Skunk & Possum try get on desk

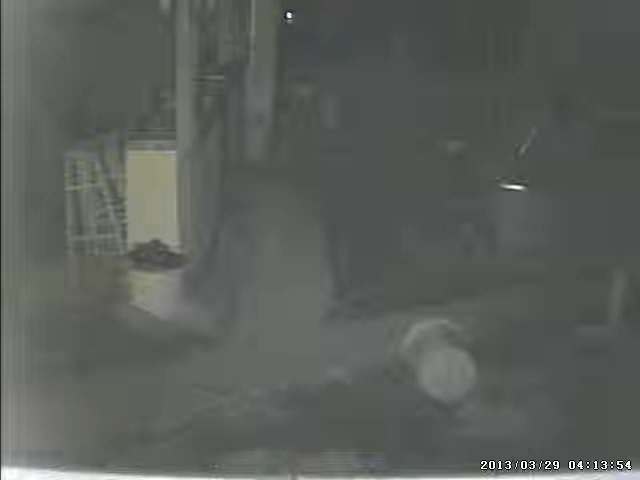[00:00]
Yeah, they claim that Virginia has got the biggest possums. I don't know. Look at the size of this thing. That is one big possum. He still comes around. Let's still feed him. Look at that. He's almost getting on top of that desk. His nose is way the heck up there. Ain't that something?